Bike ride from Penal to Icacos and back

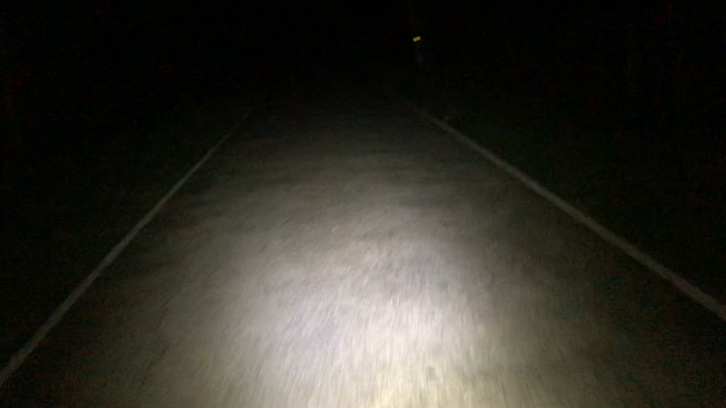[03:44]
Right now I'm going through the coconut fields heading to Icacos. Can't see no coconut trees right now. Place pitch black. But we move in.